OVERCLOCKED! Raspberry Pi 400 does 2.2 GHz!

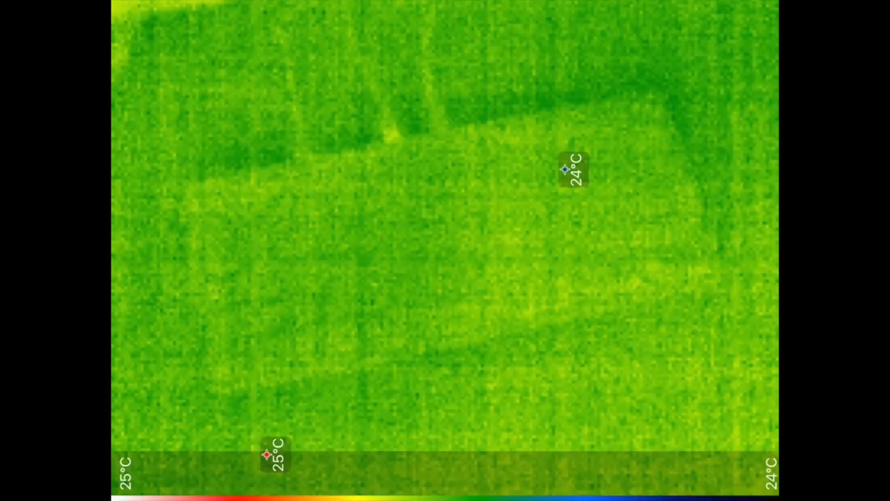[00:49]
On screen: scale top 25°C, scale bottom 24°C
and the exterior of the keyboard is basically indistinguishable from the environment around it.
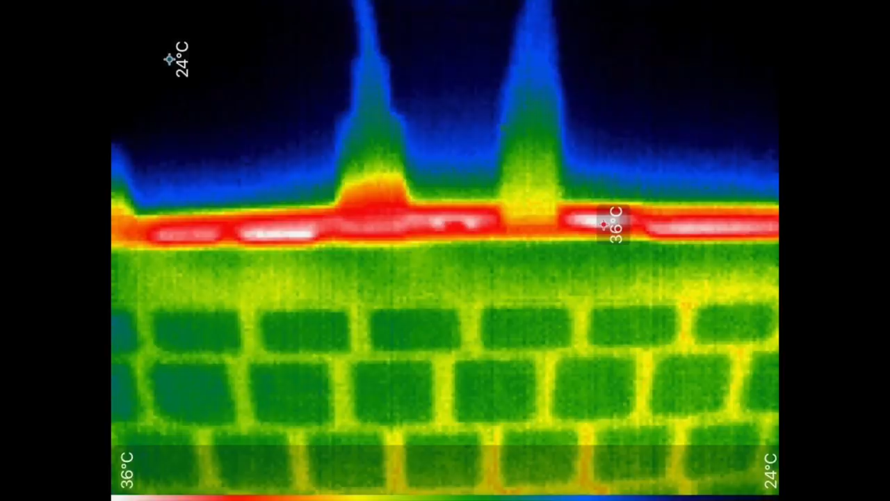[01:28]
On screen: max 36°C, scale top 36°C, scale bottom 24°C
The bottom was only slightly warm, and the ports on the back were warm to the touch, but not even close to the searing heat you can get touching some parts on the Pi 4 when it's running a benchmark.
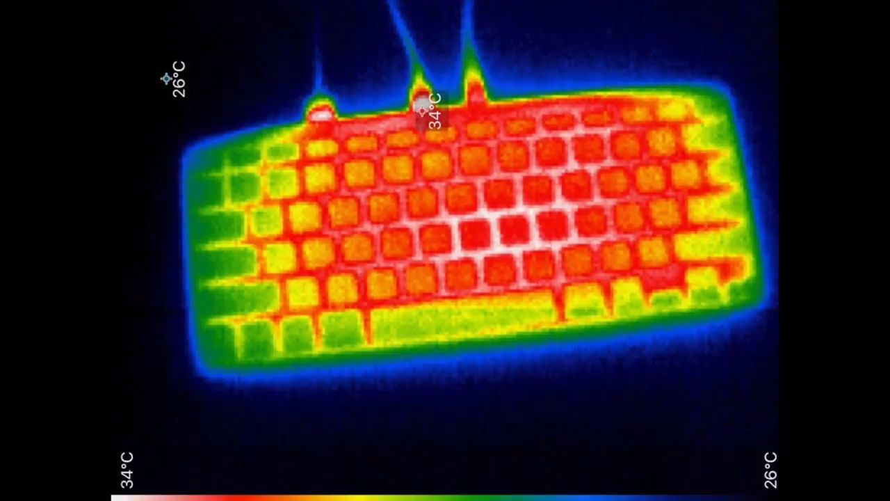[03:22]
On screen: scale top 34°C, scale bottom 26°C
Here's a thermal image of the keyboard after 30 minutes of stress at 2.2 GHz. The top was still slightly warm, but it wasn't an issue at all. The bottom was actually a little warmer now, kind of like the back of your phone after you're watching some streaming videos, but it wasn't uncomfortably hot.
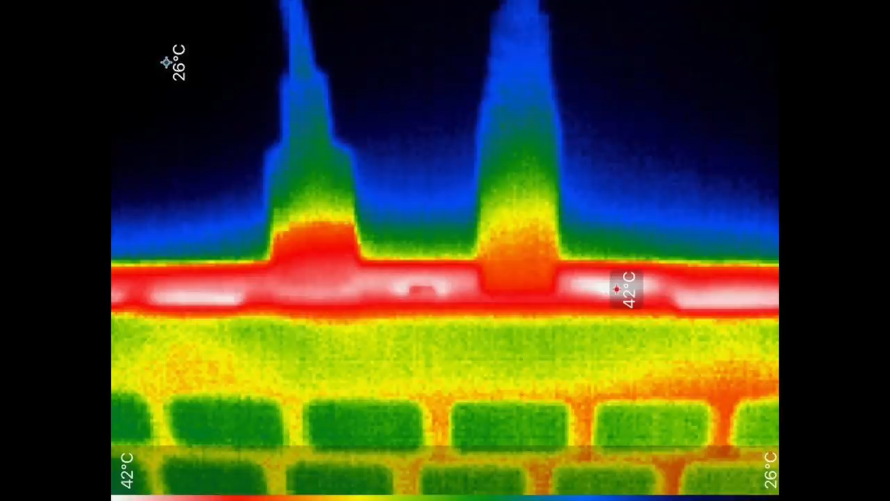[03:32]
On screen: scale top 42°C, scale bottom 26°C
The ports on the back still showed the highest external temps overall at 42 degrees Celsius.